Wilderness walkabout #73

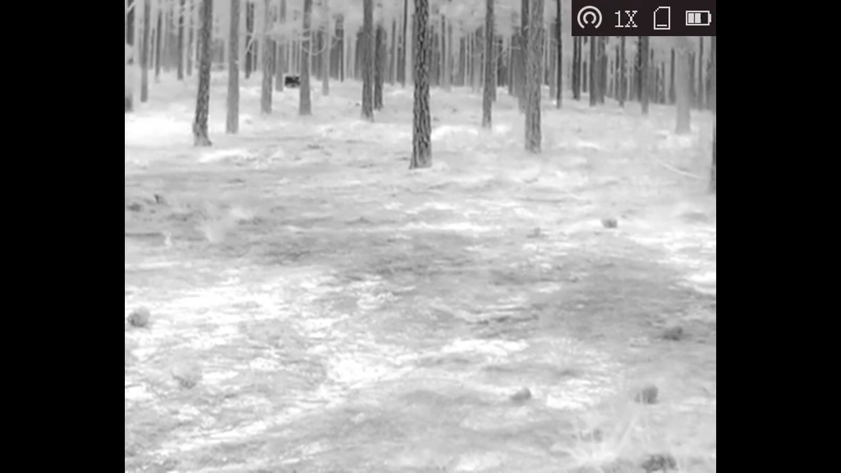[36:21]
It's probably another stump. See it? Black? Mm-hmm. Yep. Round black hot, so. Yeah, just shine your light on it and see if you see it out through there.
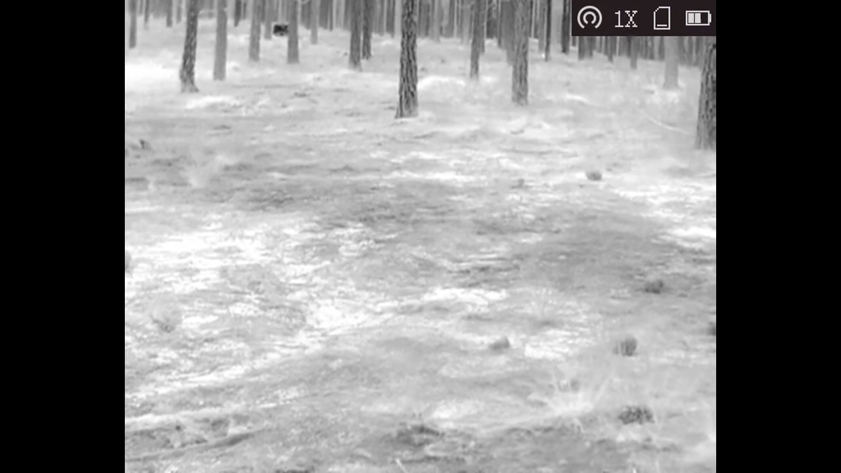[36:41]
Right, ain't eye shining. It ain't moved any. I keep it pointed sideways and we'll see if it moves along with the